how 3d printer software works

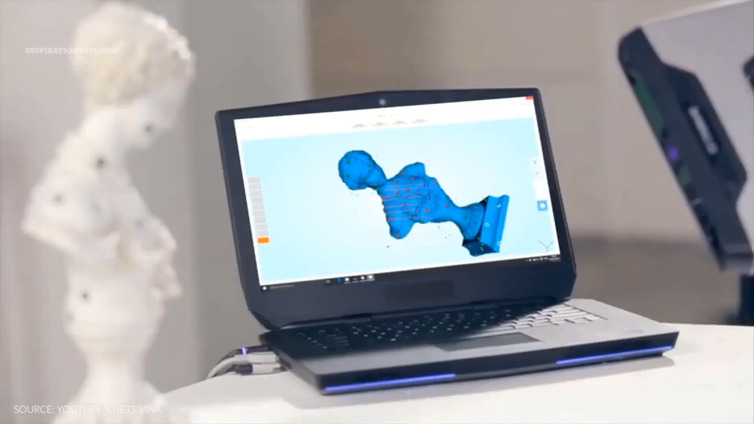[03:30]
During the 3D scanning process, you are capturing the shape of an item whether it be a simple